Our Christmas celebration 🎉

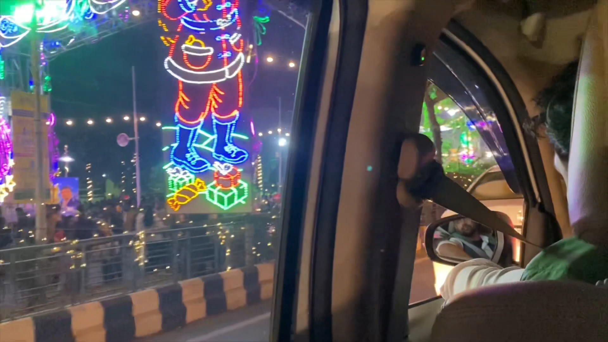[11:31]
যারা পার্ক স্ট্রিট যেতে পারে না তারা এই লেক টাউনে লাইটিং দেখতে আসে। পার্ক স্ট্রিটের যা ভিড় সে তুলনায় একটু কম আছে।